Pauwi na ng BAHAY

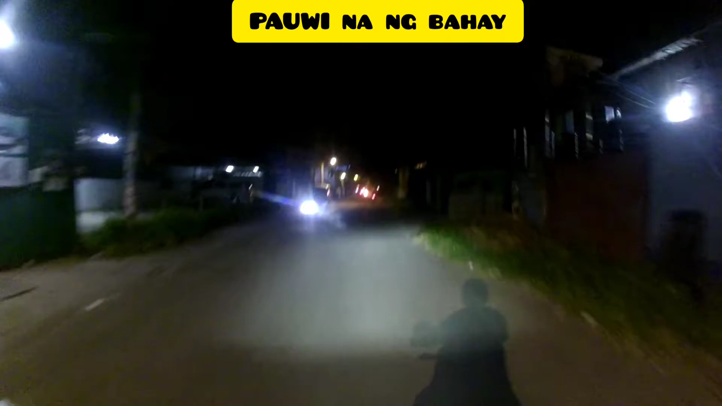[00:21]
ito na lang ako magdaan sa may sub-division dito sa may matina alam na nga karamihan to dito na lang po ako dadaan
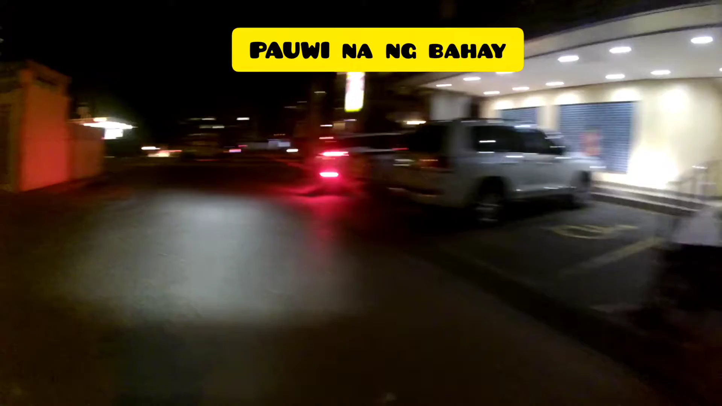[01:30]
tapos dito tayong losot sa my phoenix sa my phoenix tayo lalabas
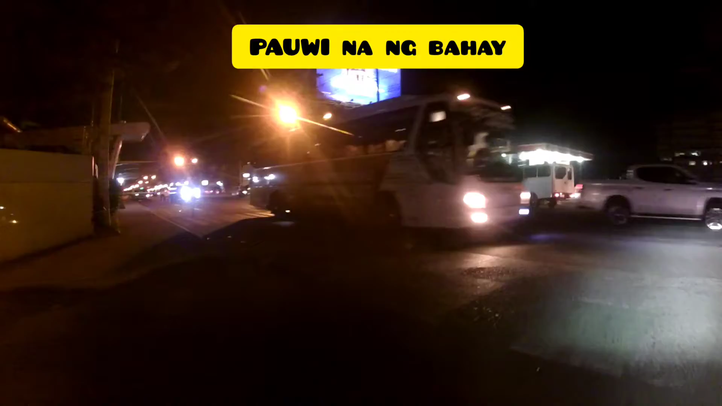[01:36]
tingin dito sa kanan libre na ayan